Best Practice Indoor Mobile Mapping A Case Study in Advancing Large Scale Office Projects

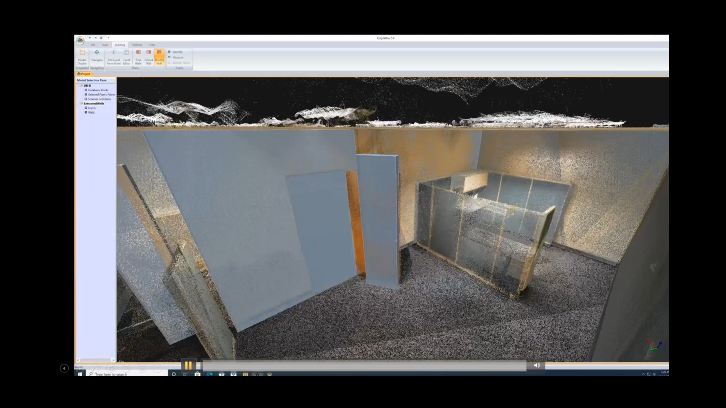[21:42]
complete um we do some cleanup with the walls and uh i've got some videos here at the bottom yeah you can see a few things like a door that was open and a couple of scans was picked up as a wall and um you know just some connections that need to be made we're you
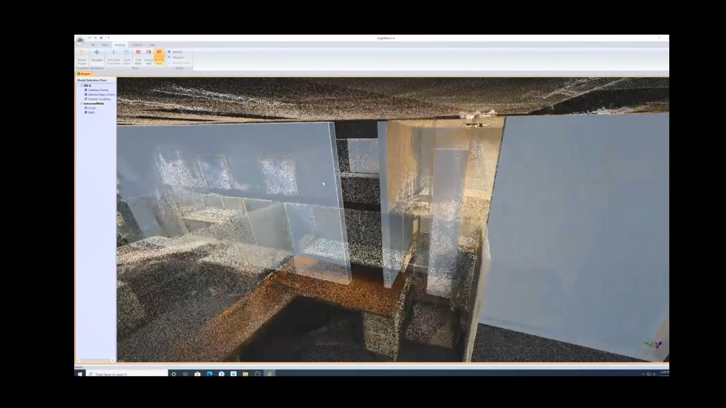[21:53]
know filling in some of these areas here this is super simple to
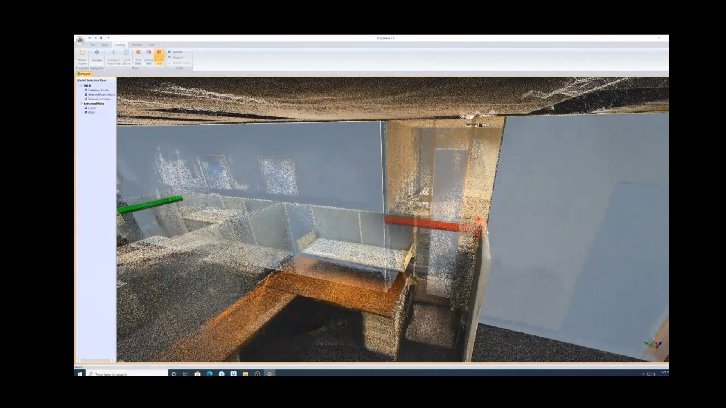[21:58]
use um if i can do it then i think anybody can um
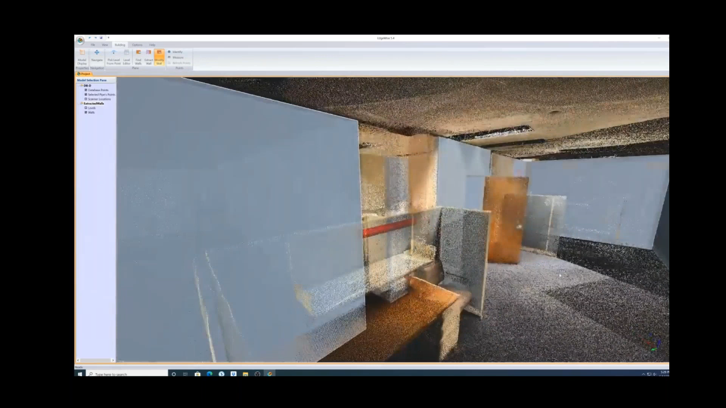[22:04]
you know and it's a great way to uh help
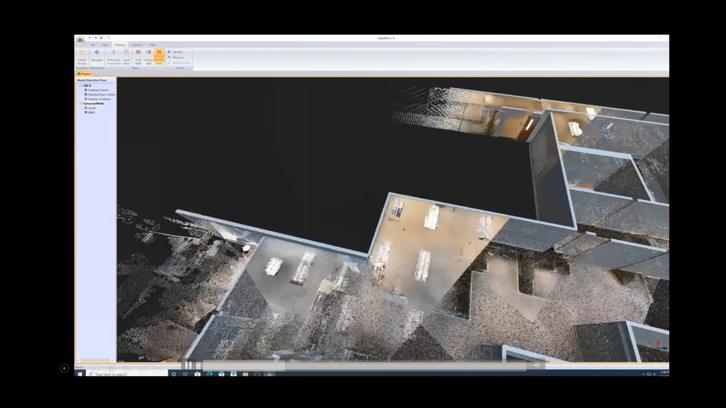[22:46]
keep going this is just kind of a preview of the tool you've
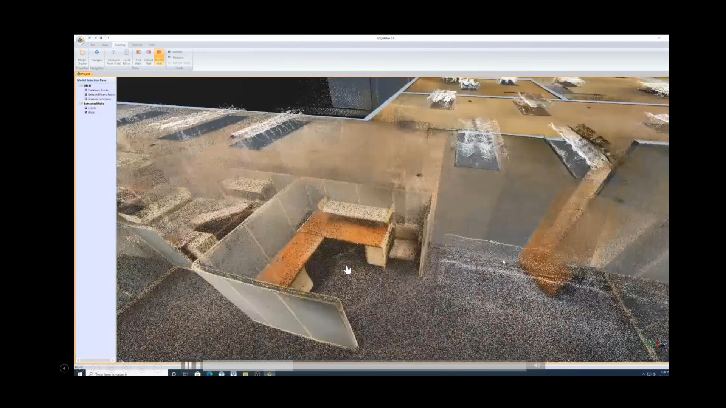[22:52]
got another good one here kind of shows shows it a little
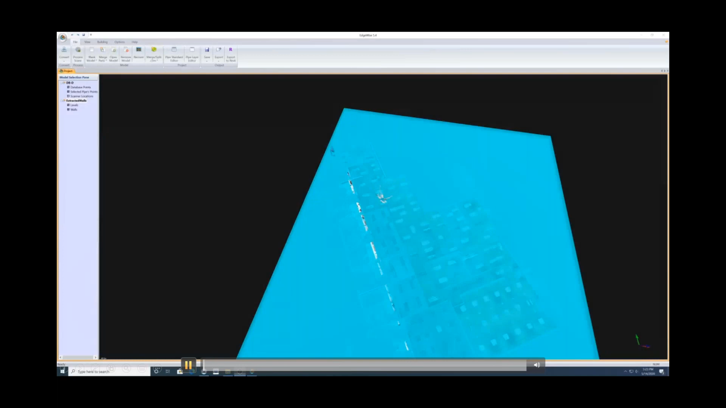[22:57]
bit cleaner with the uh the points turned off so you can see this is again just one
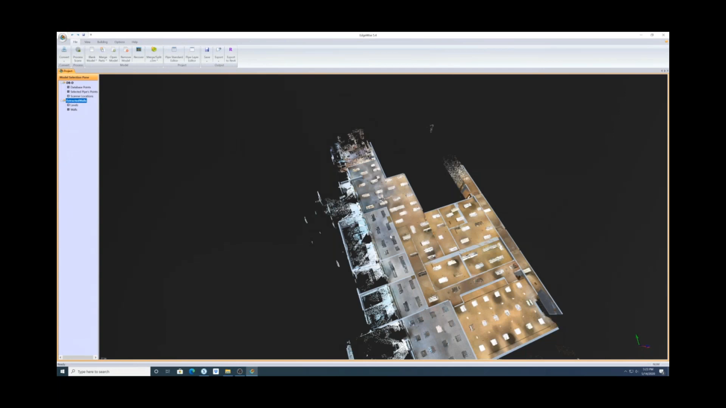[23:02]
one small segment this took about 30 minutes to auto extract
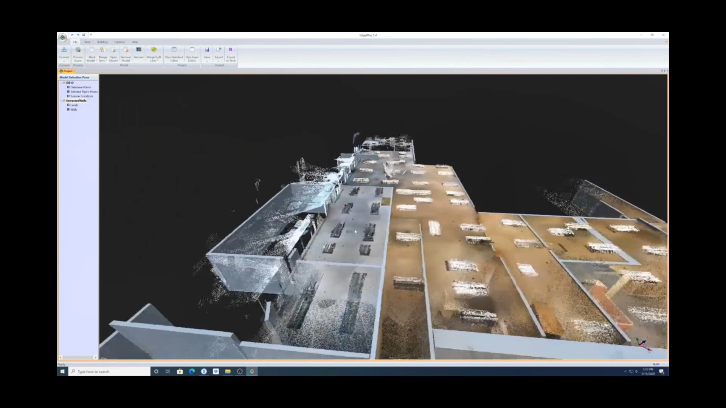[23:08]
and uh you'll see here i believe i turned the points off
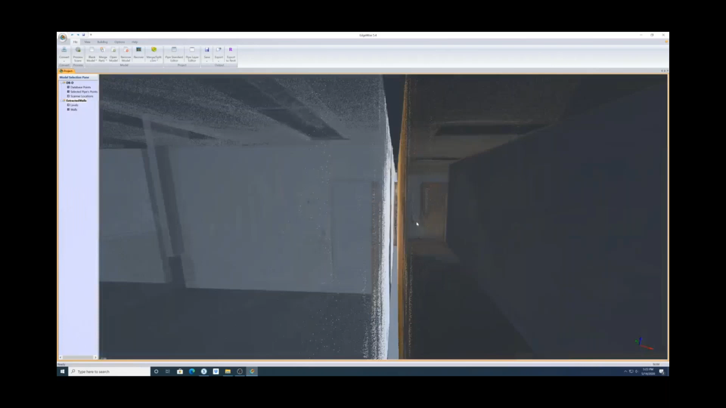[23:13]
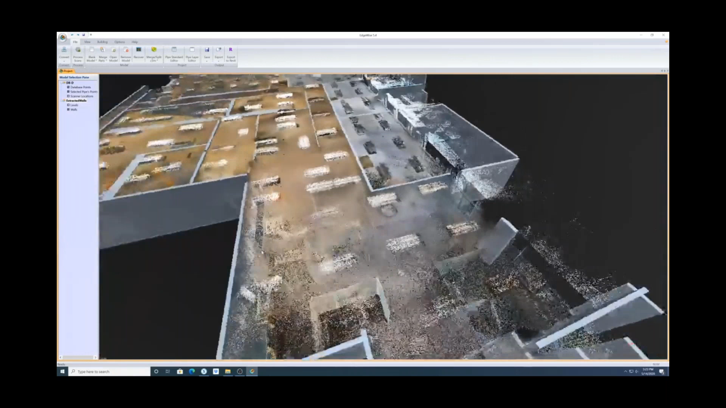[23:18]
so now you can see you know all those areas you can go
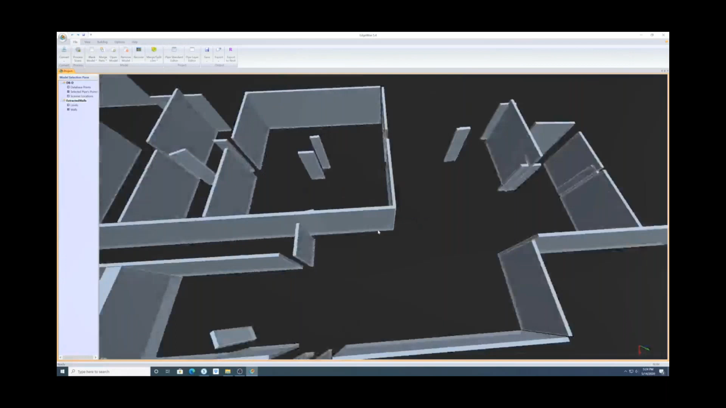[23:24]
and connect these walls clean up either remove
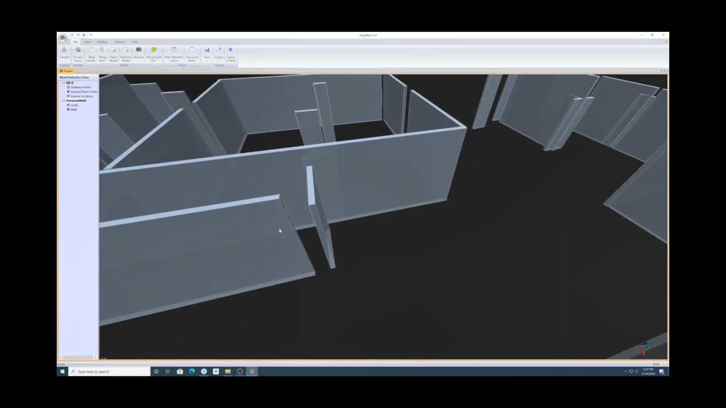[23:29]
walls that shouldn't be there or add um add some that were you know maybe
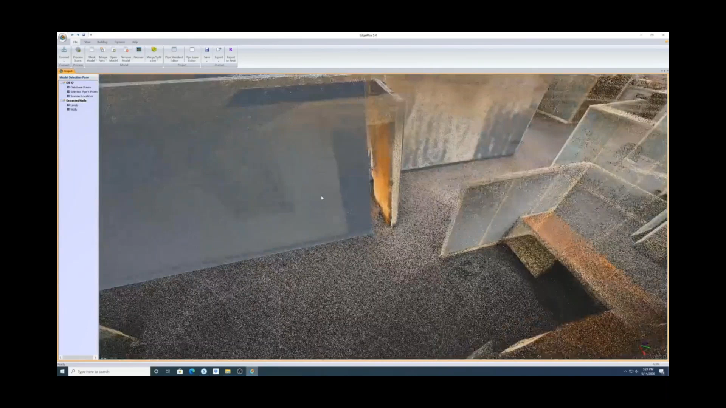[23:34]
missed in the auto extraction the beauty of this and the one thing i was really impressed by
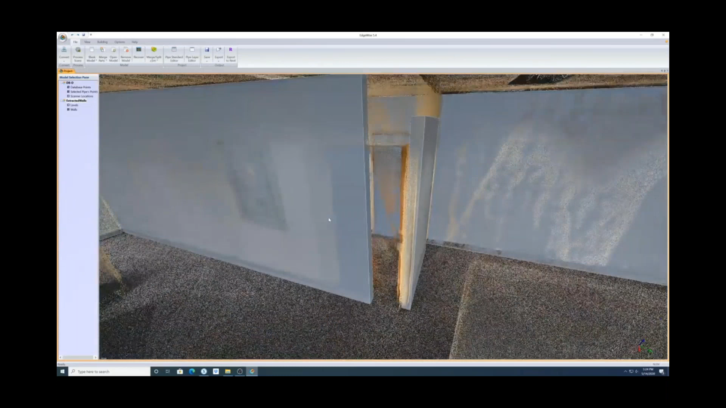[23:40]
especially in this environment was that um none of the none of the cubicle walls from what i had seen in the auto extraction were um
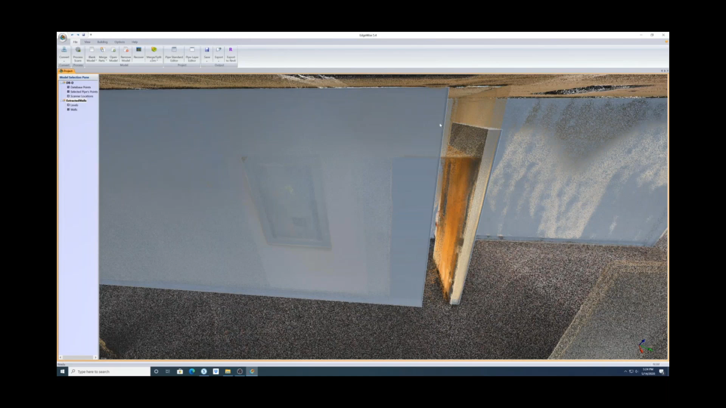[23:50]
detected as as walls um so that was pretty impressive to me because i would have anticipated that uh to have been you know one of the things that would have gotten pulled out of this
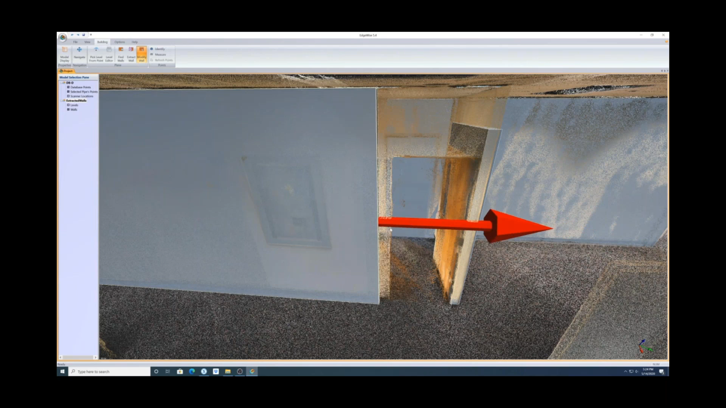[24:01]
auto extraction uh auto extraction it's it's it our algorithms get clever every every year
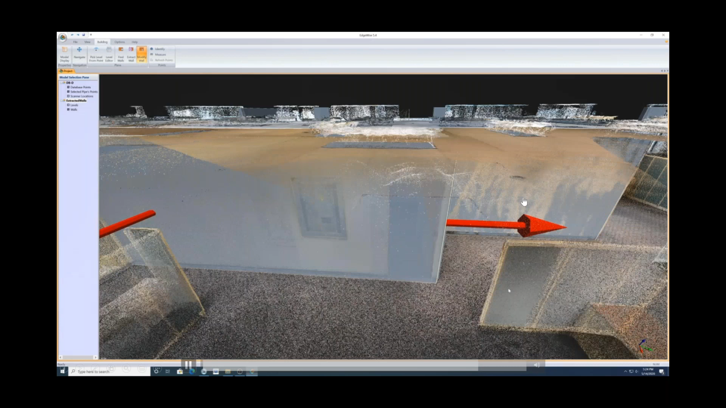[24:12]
a little bit at a time man a little bit at a time yeah
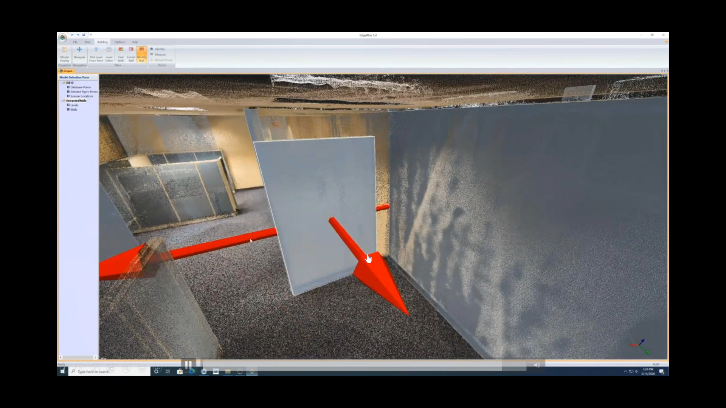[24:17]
no it's it's it's been awesome you know you know speeding that process up
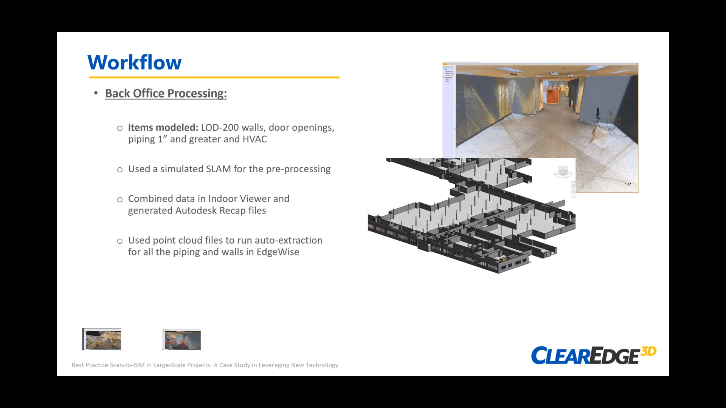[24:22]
so i